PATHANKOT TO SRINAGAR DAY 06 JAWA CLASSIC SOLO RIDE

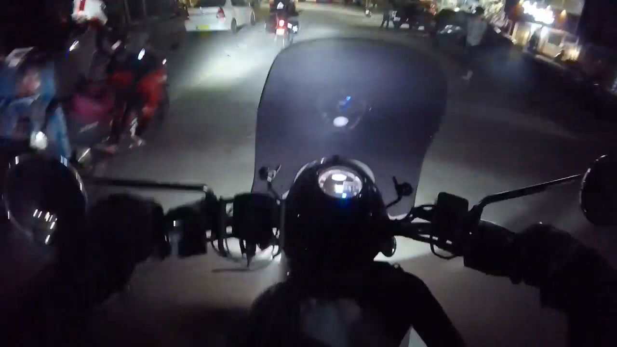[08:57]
ஸ்ரீநகர் சிட்டி நைட் டைம், கொஞ்சம் ஸ்ரீநகர் சிட்டிலேருந்து கொஞ்சம் உள்ளே போயிட்டுருக்கோம்.
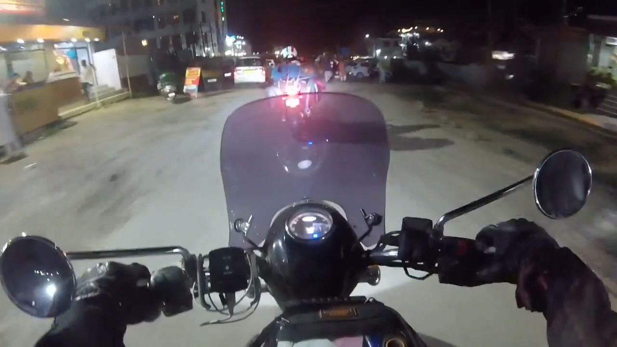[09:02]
நிறையா ஹோட்டல்ஸ் இருக்குது, ஆனால் எல்லாமே பார்த்தீங்கன்னா இங்கே எக்ஸ்பென்சிவ் தான்.